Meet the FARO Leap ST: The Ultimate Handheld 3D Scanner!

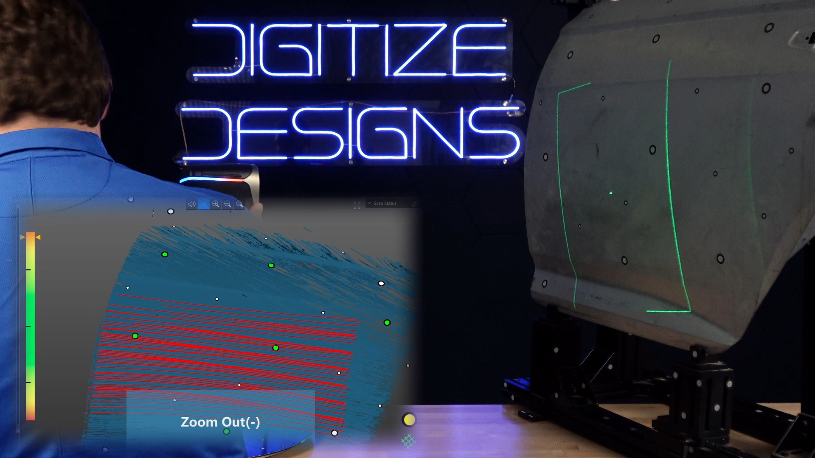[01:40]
This is ultra wide mode, this is going to use infrared not visible light lasers to capture moderate resolution scan data at a very large field of view very quickly with minimal targets.